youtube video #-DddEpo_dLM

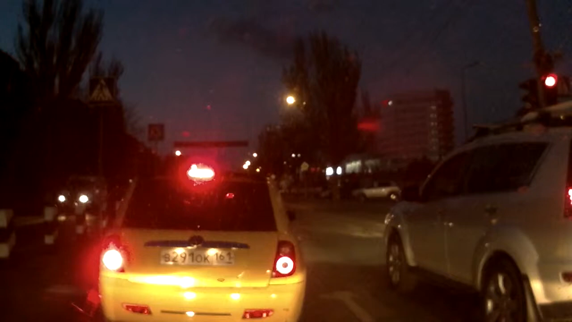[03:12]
Что означает этот знак? Крест. Круглый. Круги. Запрещена. Молодец. Правильно. А это пешеходный переход. Да? Умница. А вон тот ромб. С белой окантовкой. Желтый ромб. Главная дорога.